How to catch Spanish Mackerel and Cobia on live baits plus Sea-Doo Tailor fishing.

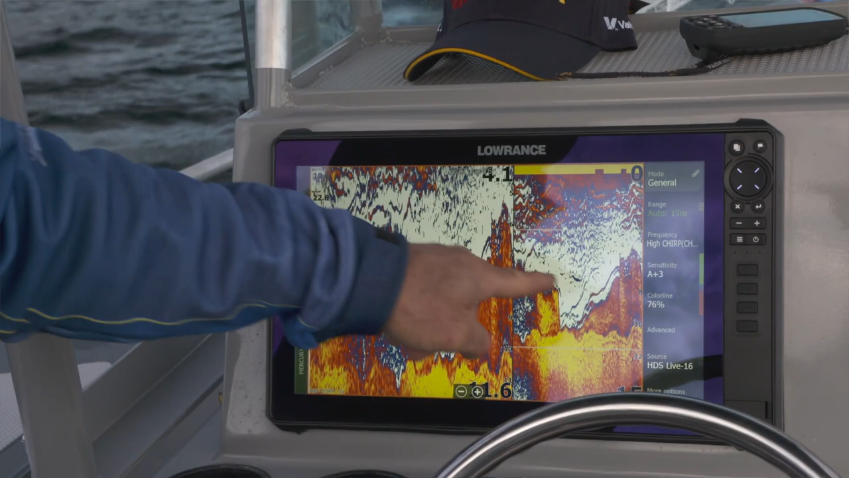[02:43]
And this is the slimies here up in amongst the yellowtail. So if you drop your bait jig down deep, you're going to generally catch those yellowtails.
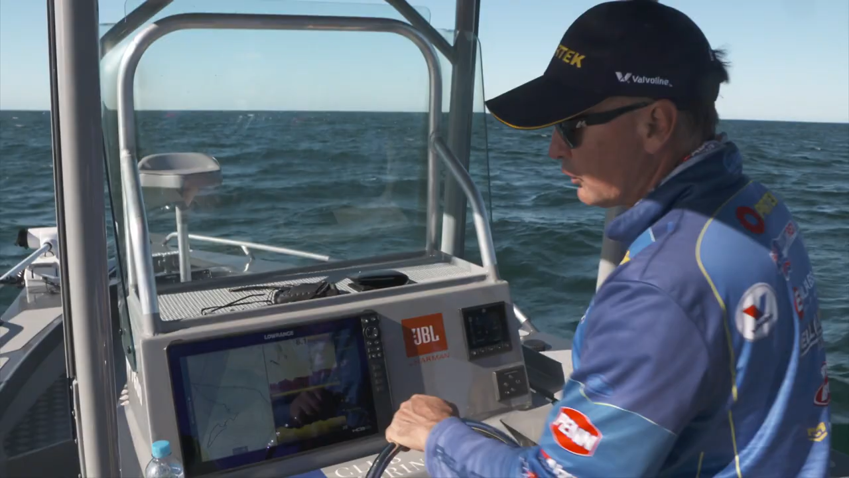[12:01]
Really working off the GPS. Anytime I mark a fish, I'll get a bite. So I'll just go mark, mark there. Now, if I don't get quiet on it, what I can do is just hit that there, flag, flag, and I can mark right where that fish was. So I've got a couple of marks there, but looking really good. That looks like that could well be a mackerel right there.